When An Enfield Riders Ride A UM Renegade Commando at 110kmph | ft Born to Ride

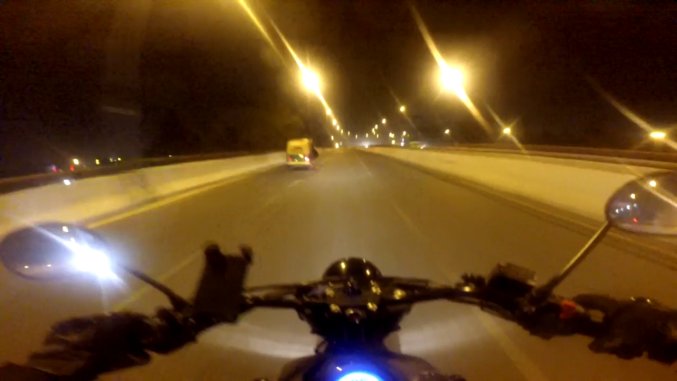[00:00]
Good evening, people. I am your host, the Enfield Saga, again with an evening vlog.
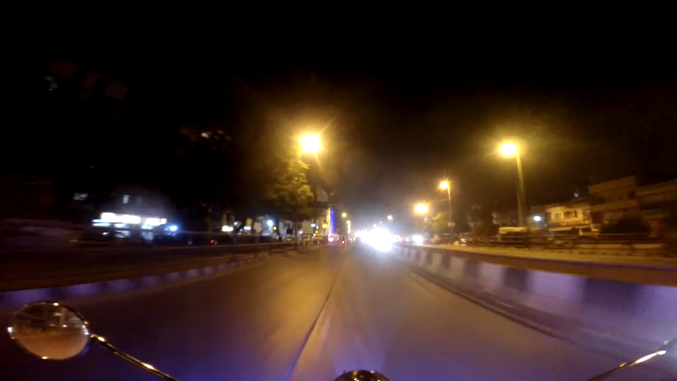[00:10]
Today I am riding with a new friend.
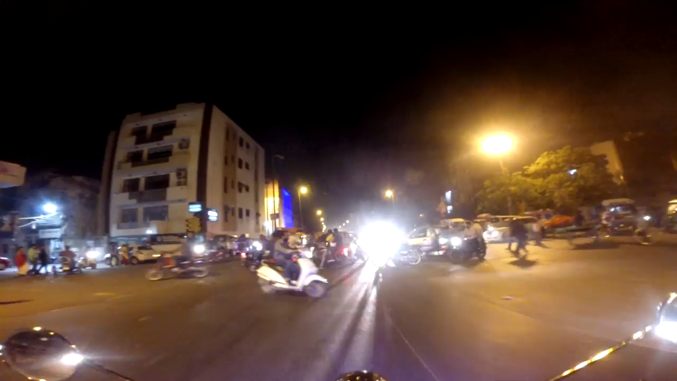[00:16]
He is probably the first UM Commando
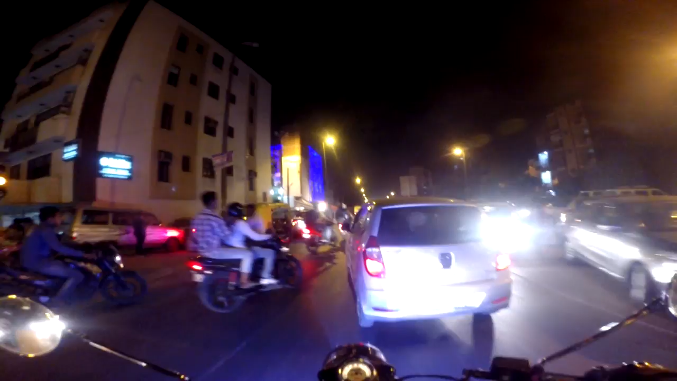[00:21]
motor vlogger. He's just behind me.
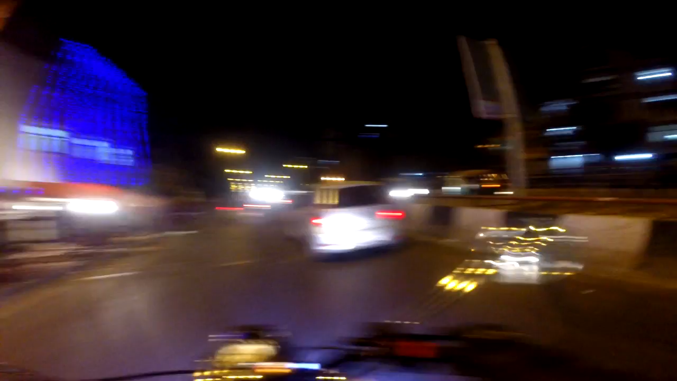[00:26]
And we are heading towards IIT Dhaba. Here he is, Badri. And we are heading towards Dhaba right now. IIT Dhaba, as you know, a lovely Dhaba for a Sunday night ride actually. So we'll see you on the way. And over there I'll be meeting Bondo Ride Rakshe and three or four more riders over there.
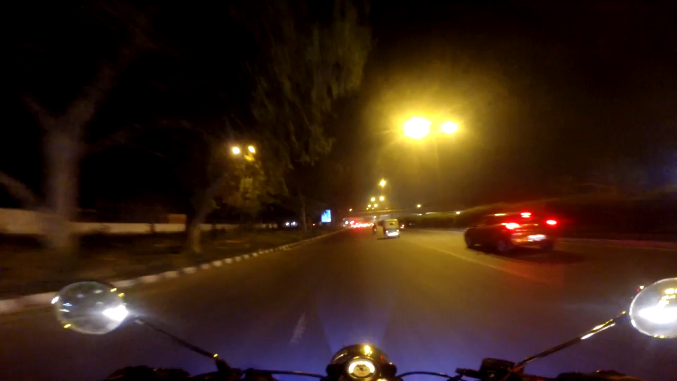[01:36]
IFT, we have reached Indraprastha right now. And from here we'll take a right towards Pragati Maidan,
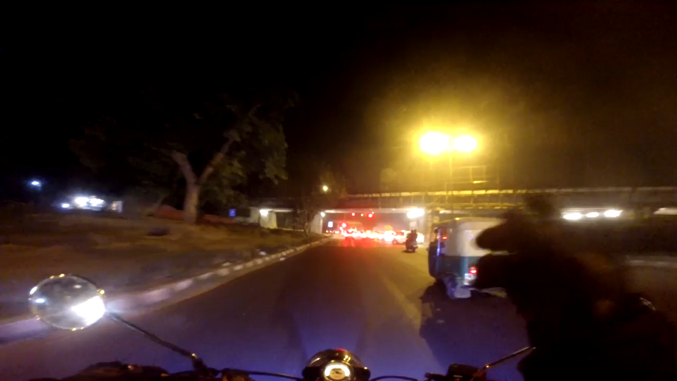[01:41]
and from there we'll take a left towards India Gate, and from there via Jorbagh we'll be heading towards Ames, then Green Park, and then we will be at our destination, that is IIT Dhaba.
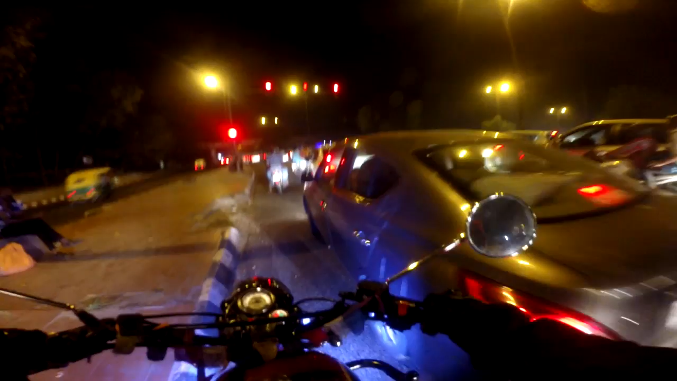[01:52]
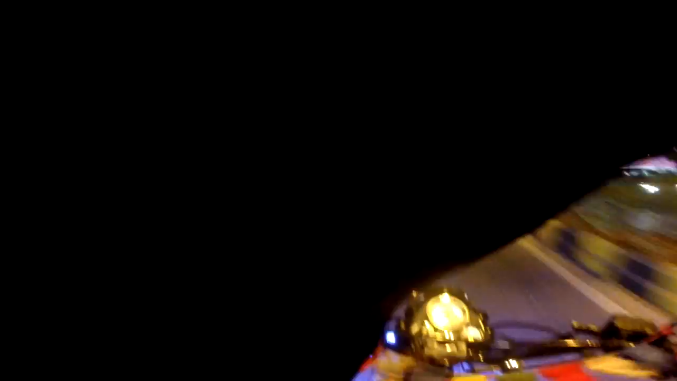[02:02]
Always stop behind the zebra crossing, always follow rules and be a good guy. That will give you moral satisfaction. That's what I feel.
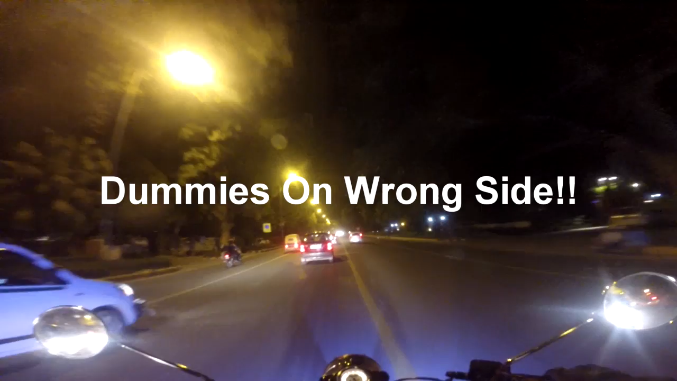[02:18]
Go ahead, intelligent. Jo ja raha hai right se. Very intelligent.
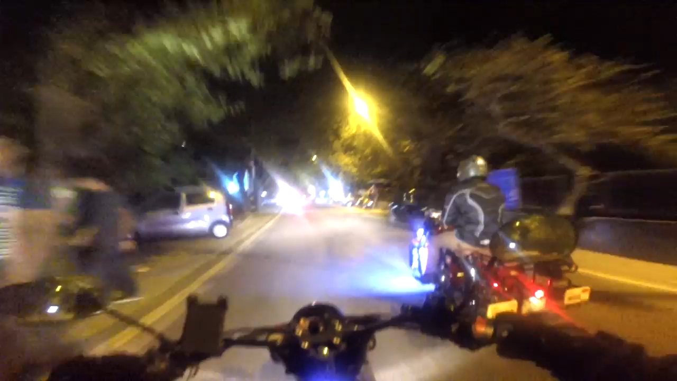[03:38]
This is the Commando. Look, the riding posture of this bike is very, very good. And very, very comfortable. I'm literally enjoying it. That this bike is fun.
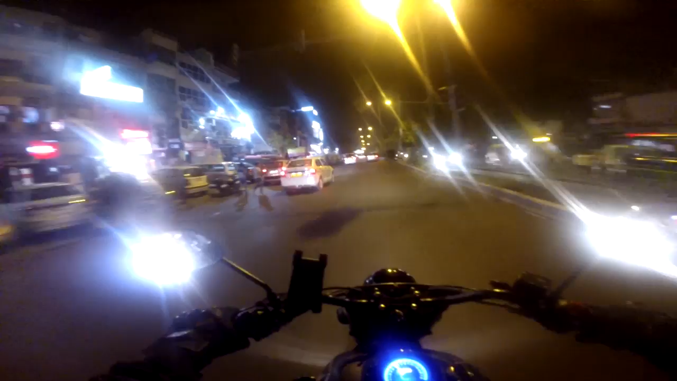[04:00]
It's a 300cc bike, and the top speed which this bike clocks is somewhere around 140, and it's a very good comfortable bike. I can't give my full review on this bike because of course I don't know much about the bike, but from my opinion the power is apt, the seating is very, very comfortable, and the posture is very, very good.